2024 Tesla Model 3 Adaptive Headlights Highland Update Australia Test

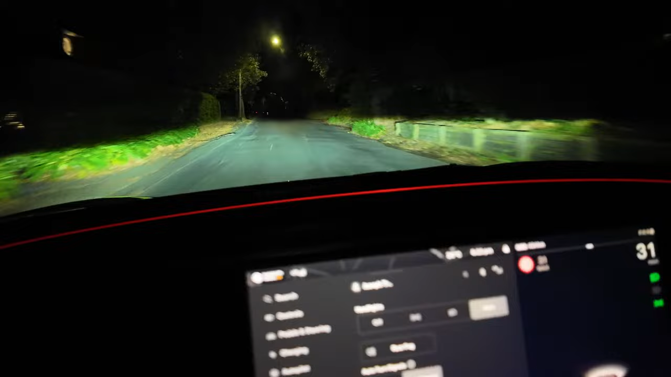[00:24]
and it's obviously quite dark at the moment so we'll try to see if this works on our roads here in Australia. So currently the high beams are off, denoted by the grey symbol there. I'll try and capture some footage for you. Okay so now it's blue and it's definitely on. Cars coming.
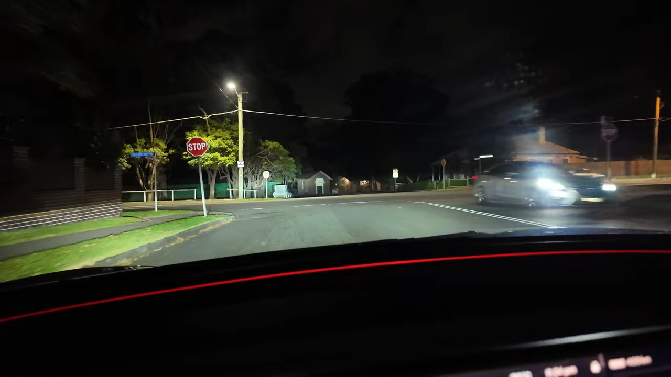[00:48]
Oh yeah you see that flicked on as soon as the cars went away. Got some cross traffic now.
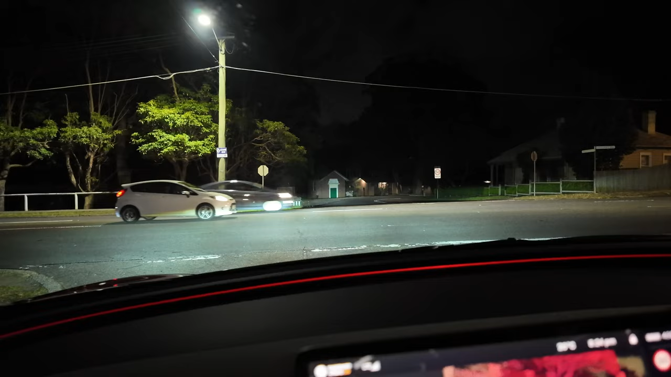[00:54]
Yeah I think it's dipped in the middle there. Pretty sure.
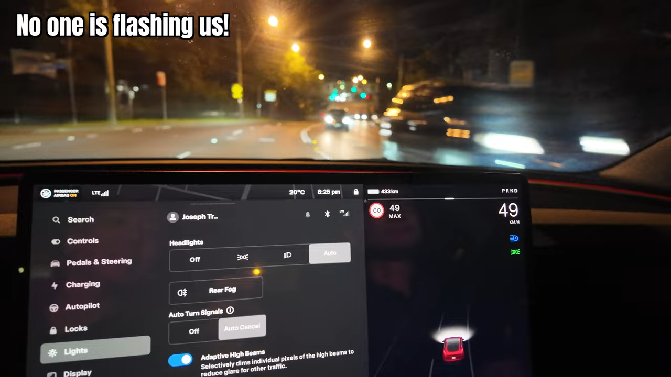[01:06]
Okay so now we're on the main road and the high beams are on but obviously selectively I guess taking out the cars ahead. Now it's off again. Yeah so high beams are on blue but selectively just blacking out the bit ahead. It turns off and it sees other cars in front of you going the same direction.
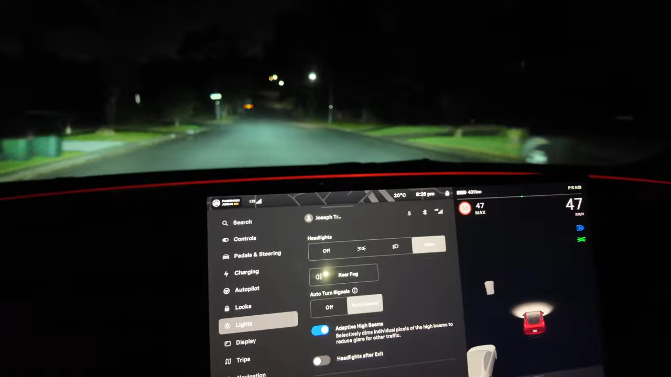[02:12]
I want to see that flick on I think. See that? Yeah. I thought that advertising trailer was a proper car. It was a good example of that actually. Hmm. Okay so now I'm sitting in our Model Y. I'm just going to see what happens when Joseph who's in the new Model 3 comes back with his adaptive high beams and see what kind of lights I get.
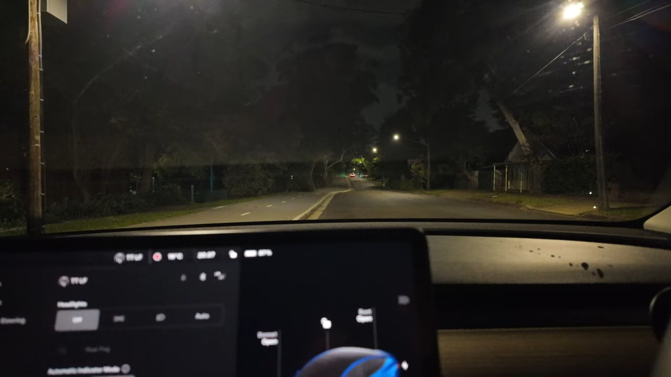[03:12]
Okay so now in this test I've got my lights off and Joseph's going to come around past the crest again. And then as we see him coming towards us I'm going to put my headlights on to see how responsive his adaptive headlights are. So let's watch him drive up past the crest very shortly. Okay I think I can see him now. Yeah his headlights are definitely on his high beams I mean. Okay let's put him on now.
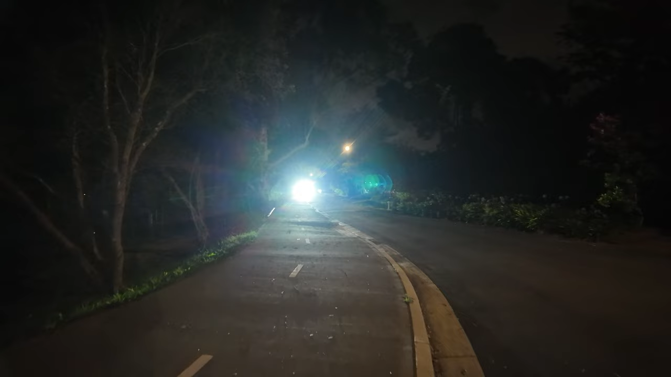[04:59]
Okay so that's the car with the high beams on. Very bright. I'm just walking. Coming closer to me. I don't know. I don't know. Not that much of a difference to be honest.
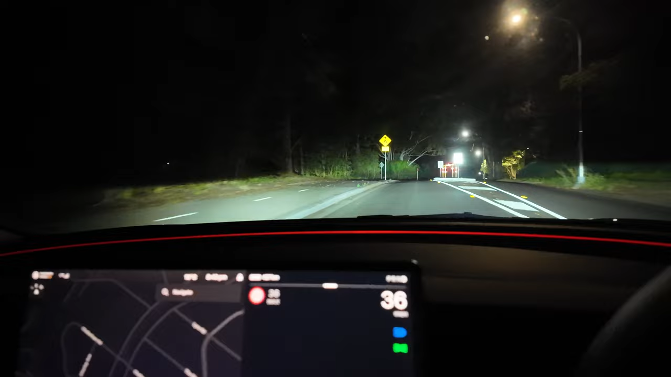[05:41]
It's like picking up other things on its path. It's selectively blacking out stuff. See it's blocking out the Model Y in front there.
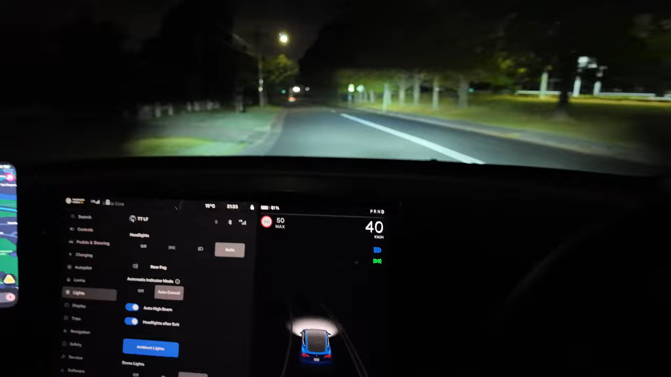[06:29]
So just to remind you, this is what the headlights or high beams look like in the current 2023 Model Y. They don't have the adaptive high beams. Might have seen the lights dip very quickly.
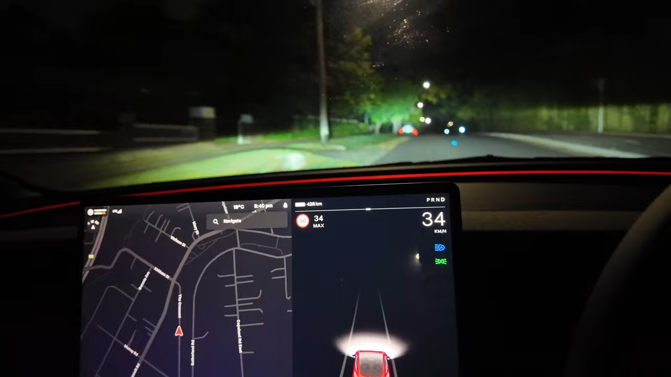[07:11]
And you should see my car there. There it is in the distance. Let's see what happens. Yeah, nice.